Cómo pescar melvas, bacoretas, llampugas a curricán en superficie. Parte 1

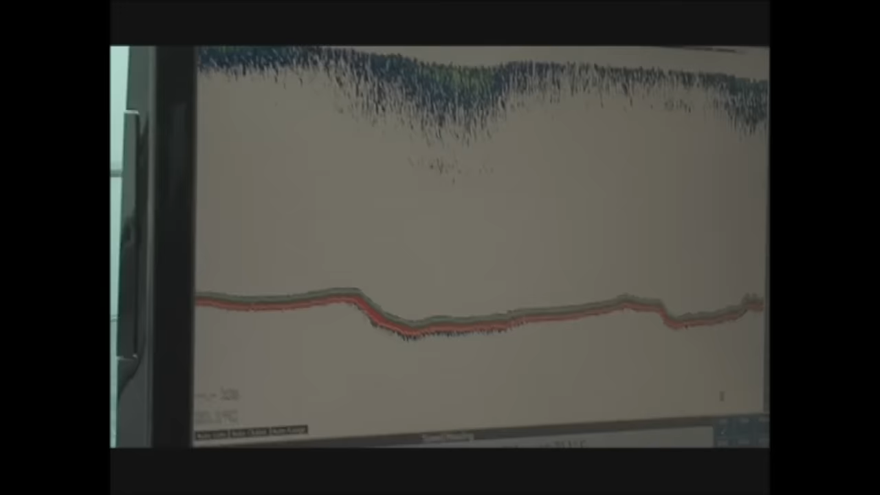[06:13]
dicho en cristiano y vulgarmente, es la hostia este aparato. ¿Te compras, Antonio? Antonio. Puedo intentarlo, ¿eh? De acuerdo.
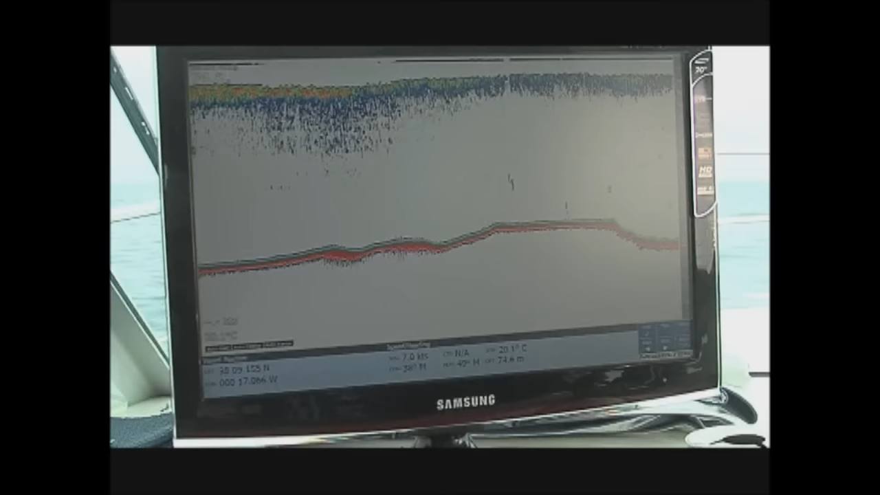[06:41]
Lleva radar, GPS, sonda, flote, y luego lleva la función 3D, para hacerte tu propia batimetría.